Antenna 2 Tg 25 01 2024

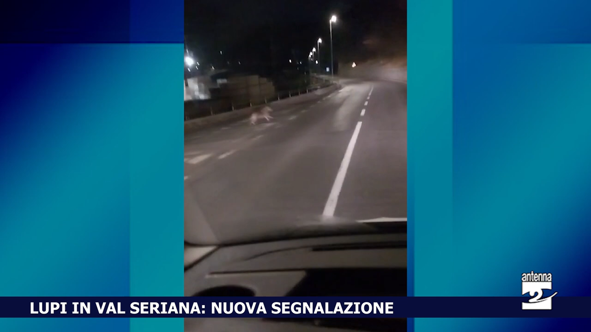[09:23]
Villadogna a poca distanza dal confine con Ardesio come si vede nelle immagini il lupo ha attraversato la strada per poi dirigersi